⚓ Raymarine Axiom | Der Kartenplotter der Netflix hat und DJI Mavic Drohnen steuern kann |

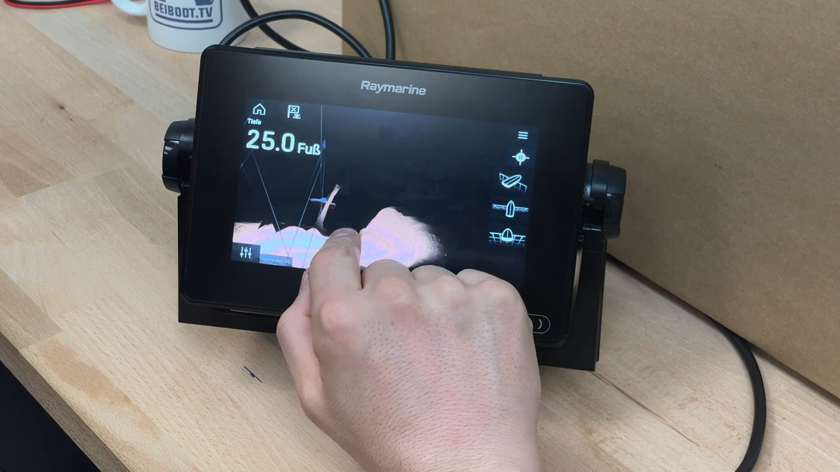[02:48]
On screen: depth 25.0 ft
Aber da gibt es halt schon tausende Videos, wie das funktioniert und wie man sich Sachen anzeigen kann und bla.
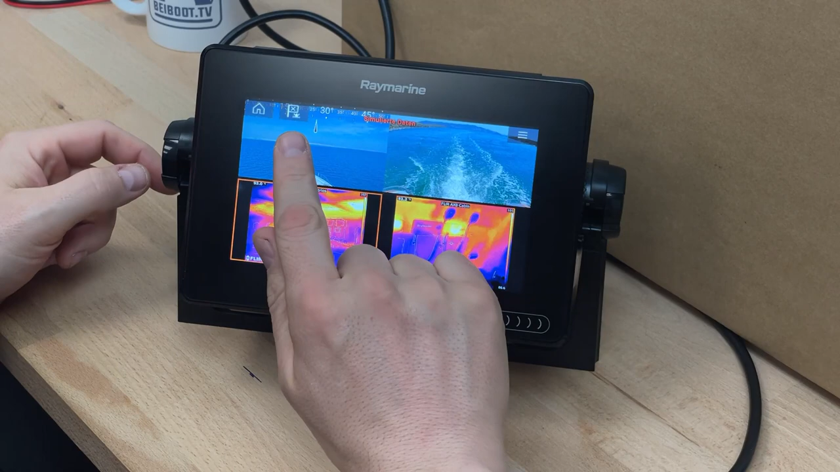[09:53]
Vorne, hinten, Motorraum. Sogar mit einer FILIR-Kamera, also einer Infrarot-Technologie, Wärmebildkamera, kann ich sehen. Ja, die Batterien sind alle kühl, aber hier oben ist es ganz schön warm. Ja, da sind ja auch meine heißen Füße. Oder ich kann sagen, unter Deck, hier irgendwie in der Kajüte, da ist aber das Funkgerät, das eine ist ganz schön heiß. Und die Lampe leuchtet ja auch.
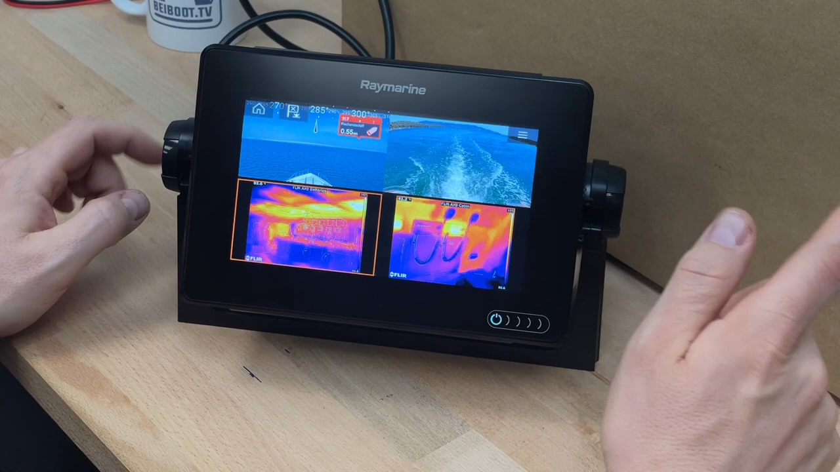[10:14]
Spinnerei, aber man kann im Endeffekt so viele Sachen machen und das wissen die meisten Leute gar nicht.